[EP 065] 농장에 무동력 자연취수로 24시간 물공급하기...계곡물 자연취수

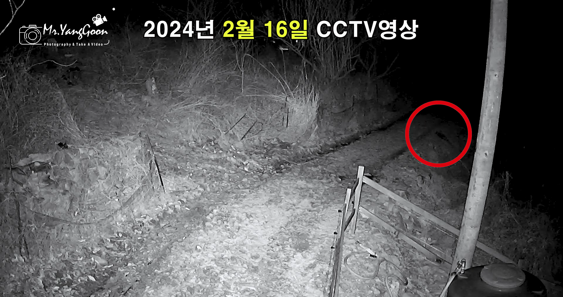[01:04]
따뜻한 날씨 때문인지 농장에도 처음 보는 손님들이 찾아오는 것을 확인했습니다. 그동안은 고라니나 멧돼지는 자주 찾아왔었는데 이렇게 작고 귀여워 보이는 손님들이 농장에 찾아오는 모습이 확인된 것은 또 처음인 것 같습니다.